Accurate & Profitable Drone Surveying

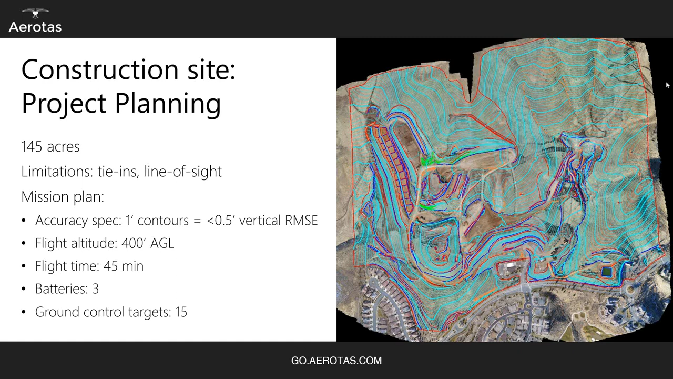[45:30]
So all I need here about 15 targets, uh, because again, target, the number of ground control targets you need depends on how high you fly. Uh, so factoring or thinking about it just per battery, five targets per battery. So you need about 15 targets, maybe round up, call it 17 to 20. So again, setting ground control is going to take a bit more time. So you've got to travel around a bit more. Doing the drone flight is going to take a bit more time too, because you need to apply the drone in one area, then pack it up, move to a different area and flight there. But you're still looking at a few out, you know, figure a day worth of work that's going to collect most of your, most of your field data.
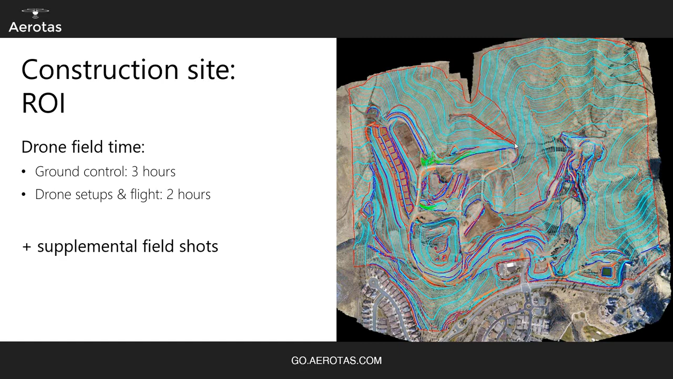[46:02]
So with that, I'll just make sure there's plenty to get into in terms of the, um, with that data processing workflow involves the photogrammetry, drafting line work and finishing it in CAD,